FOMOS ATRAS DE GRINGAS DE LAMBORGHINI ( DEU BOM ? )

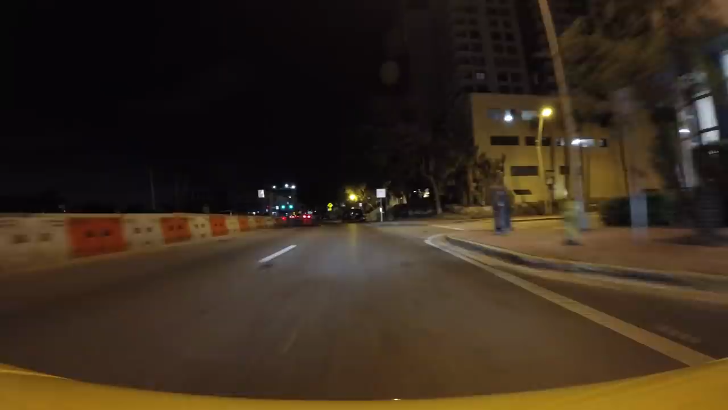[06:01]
É bom no fluxo, né? É, tem que ir na Ocean Drive, que é a avenida do GTA, tá ligado? A avenida do GTA lá, tipo, é movimentado lá. A gente passou de Uber e vocês tinham que ver o movimento que é lá,
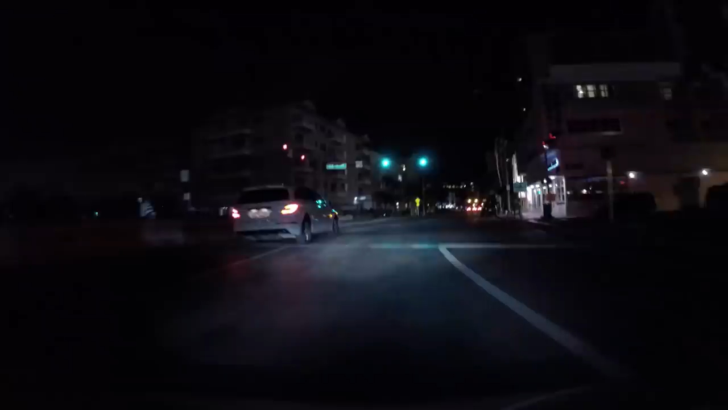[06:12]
tipo, é cheio de barzinho e tal.
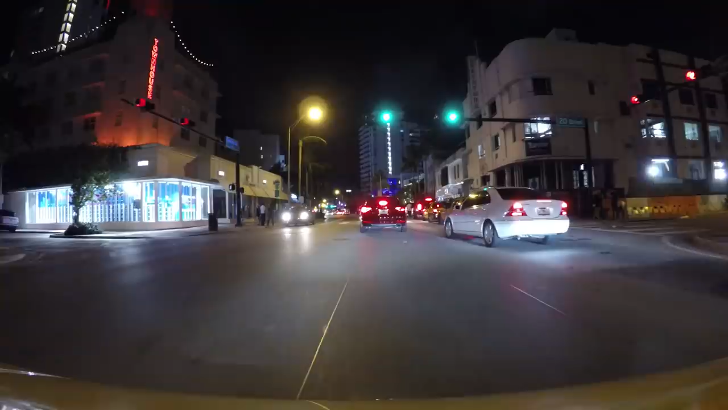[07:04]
Cumprem uma Lamborghini, mas não comprem não. Muito caro. Nossa, tem uma Ferrari ali na frente. Aí nós ficou pobre, mano. Cadê a Ferrari? Aí nós ficou feio no rolê.
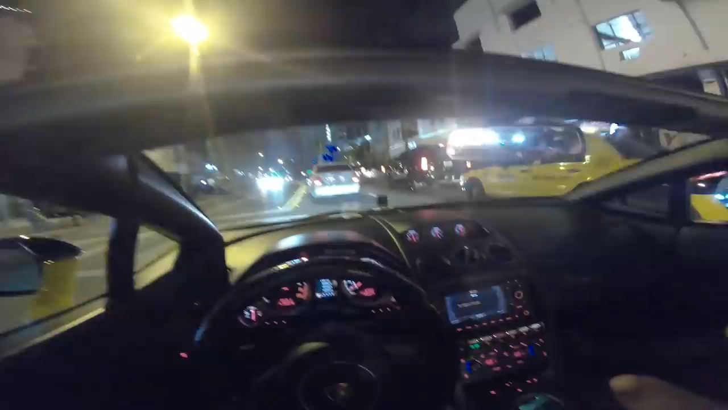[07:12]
Fomos encobertos, tá ligado? Ofuscaram a... Ofuscaram nós, Afrin. Nós quero ser brilho. Tem uma Ferrari branca ali na frente. Ainda vai chegar nela agora, quer ver?
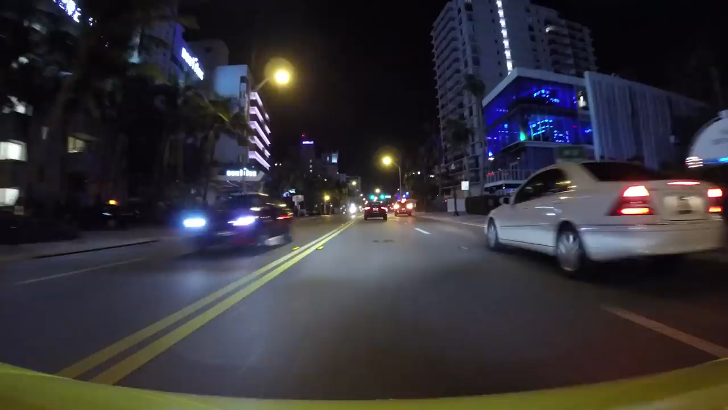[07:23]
Ainda vai chegar na Ferrari, fica vendo? Pega a Ferrari. Ah, ela foi embora. Ah, a Ferrari foi embora! A mina do cara olhando. Nossa, eu vi que a mina do cara tava olhando.
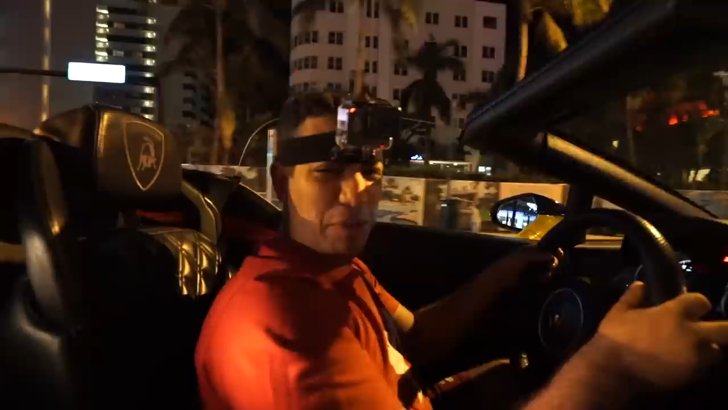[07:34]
Nossa, que mina, hein? Mas não pode olhar a moeda dos outros, né, mano? Mas ela olhou, com o cara do lado. É, gente, tava com o cara.
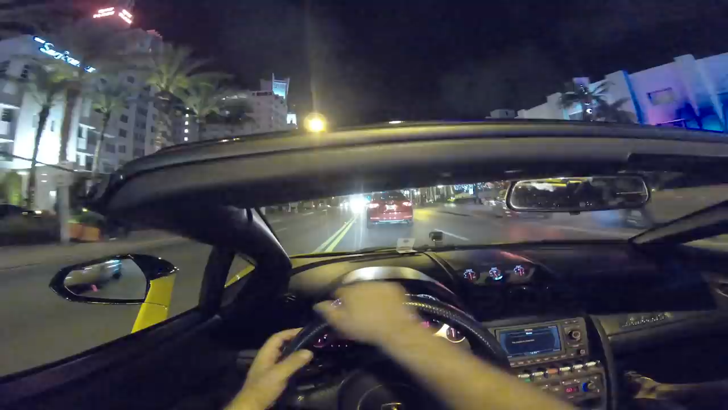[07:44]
É os moleque doido em Miami Beach. Os moleque doido tá dominando o mundo. Nossa, hein, que bonito isso, mano.
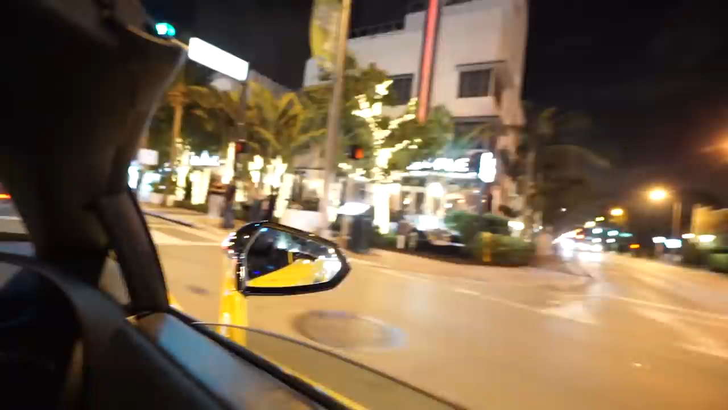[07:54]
Aqui tem umas vistas muito bonitas, tá ligado? Uns negócios muito bizarros. Olha aí, as meninas dando tchauzinho. Pena que, tipo... Aqui se não é para aqui do nada aqui, e a polícia vem, já guincha o carro, tá ligado? Isso é louco, mano. Olha aqui, que bonito isso aqui.
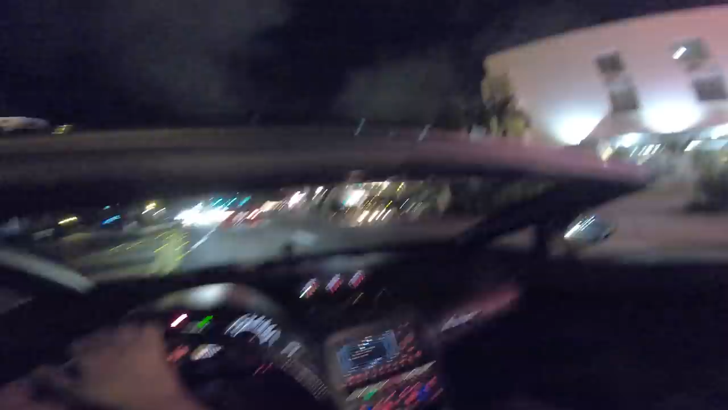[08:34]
Tô chegando na Ocean Drive do Carl Johnson. Meu Deus. E agora que o negócio fica louco.
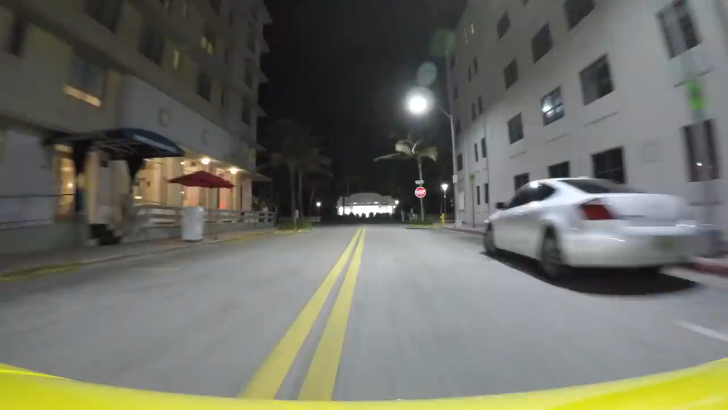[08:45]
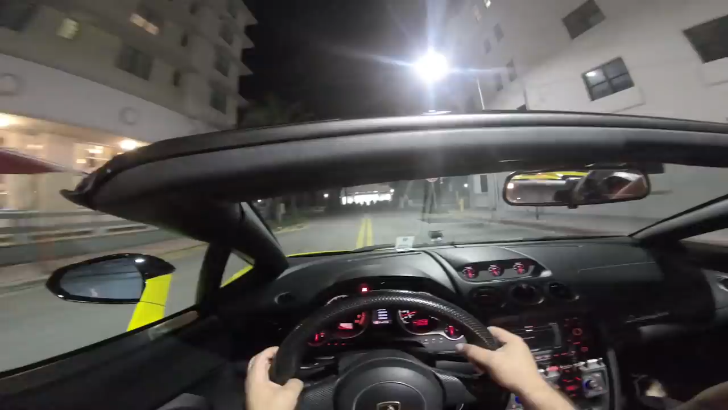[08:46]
Tem que parar.
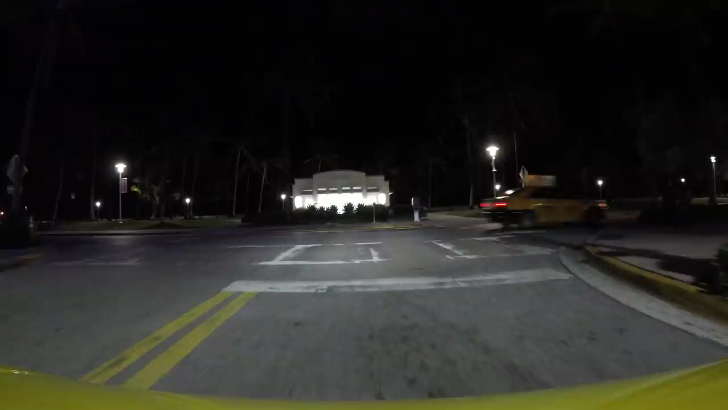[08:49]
Aqui nos Estados Unidos diz que você tem que parar com força nesses negocinhos, porque senão você vai preso. Aqui tudo você vai preso, tá ligado?
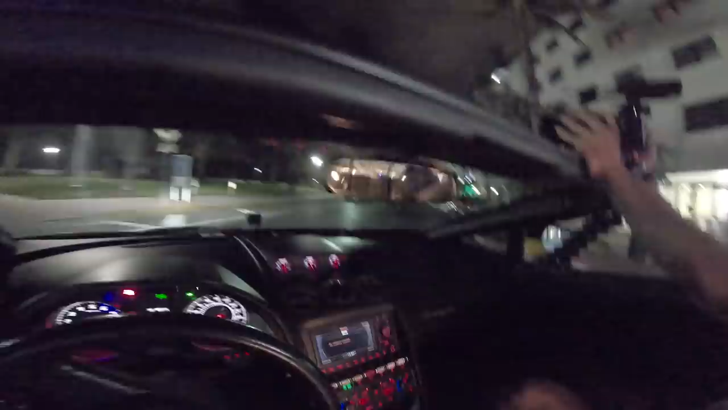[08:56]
Ah, mas parece que já tá meio que fechando o negócio ali, né?
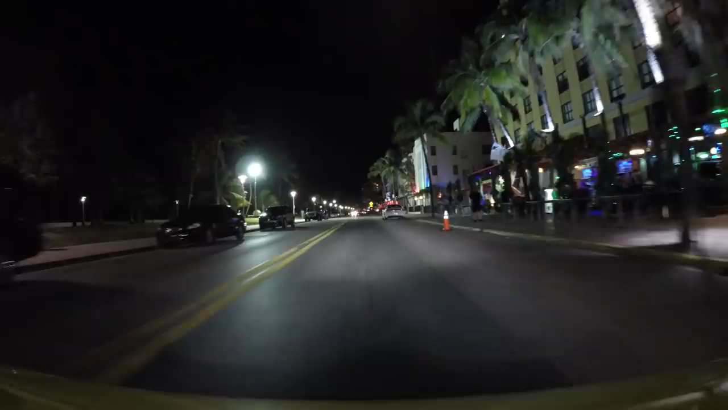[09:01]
Tem um cara buzinando ali atrás. O duro, que esse carro aqui... Você tá buzinando atrás? É. Nós nunca sabemos se os caras estão buzinando porque tá bravo ou porque esses caras estão curtindo o carro.
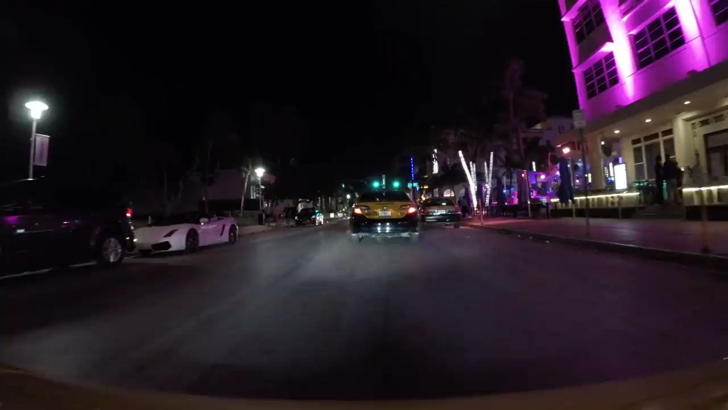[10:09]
E já tem uma branca aqui, Afrin, olha isso. Tem uma branca aqui? É uma galardo também, hein?
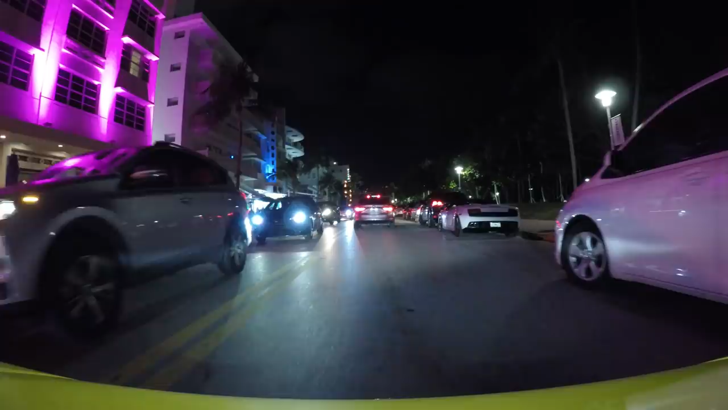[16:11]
Ó a branca. E é igual, é galardo.